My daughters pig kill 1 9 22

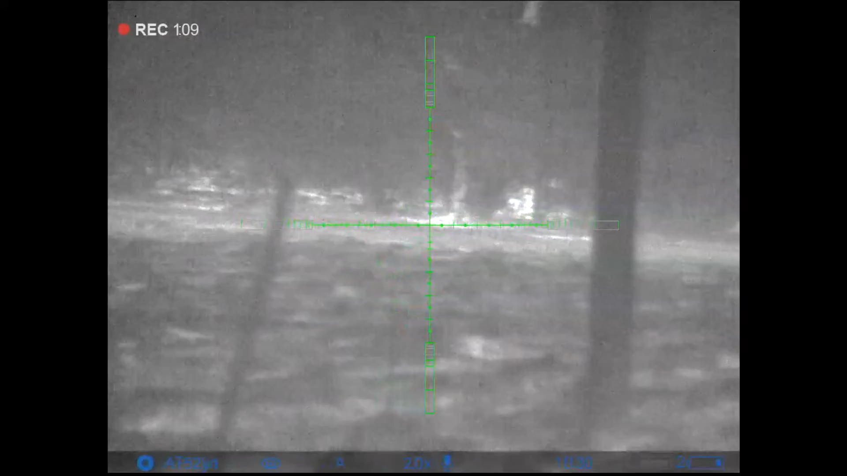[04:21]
Walking this way towards us? Yeah, leaning to our face. Like a pig's nose.
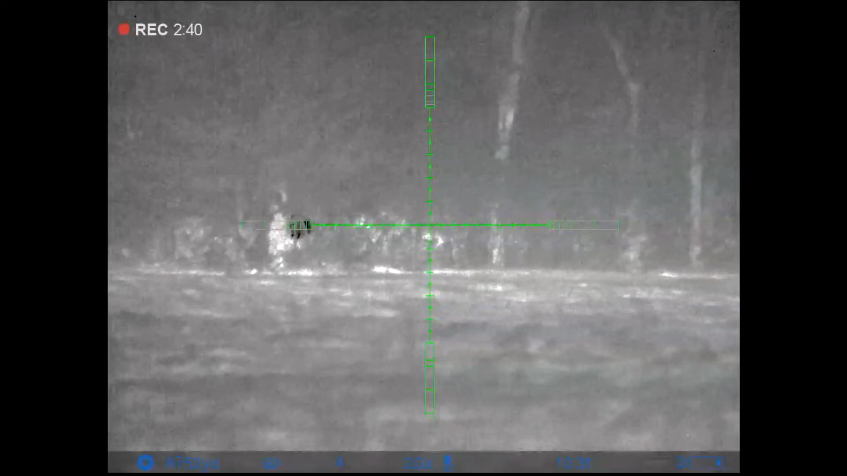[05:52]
I see it. I see it.
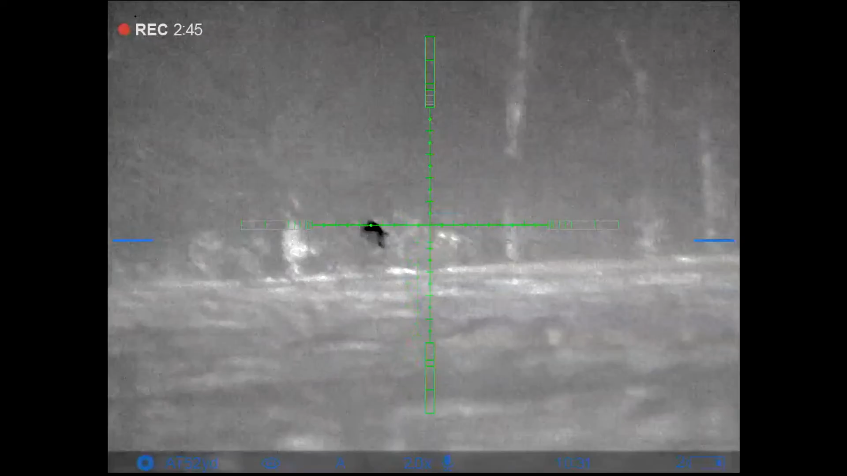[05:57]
It's right there. It's that way. You see that pig? You see it?
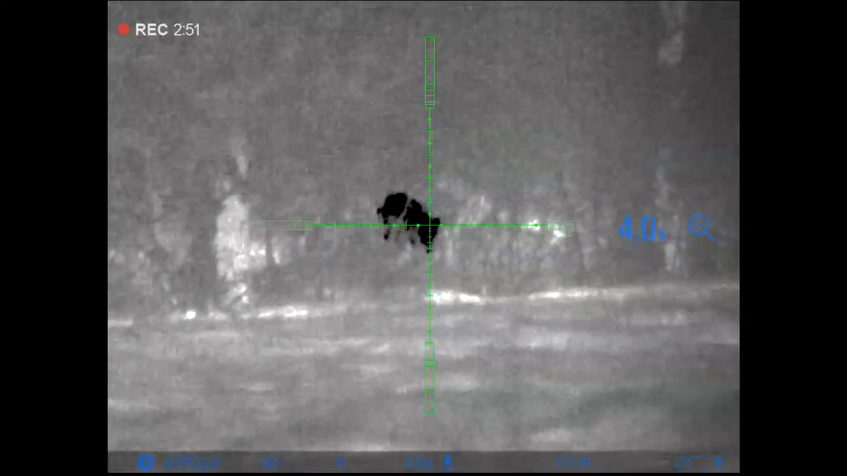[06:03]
See it? Dad, you see that? Yeah, I took off the safety.
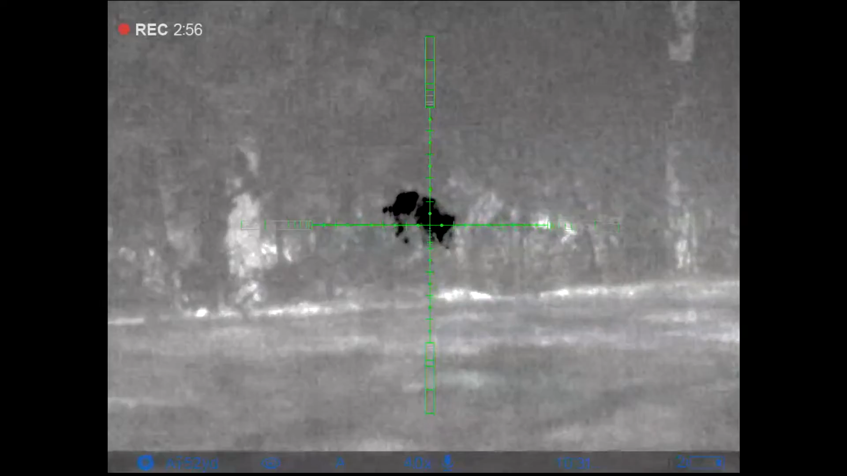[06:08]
If you get a shot, you shoot. That's what I'll do.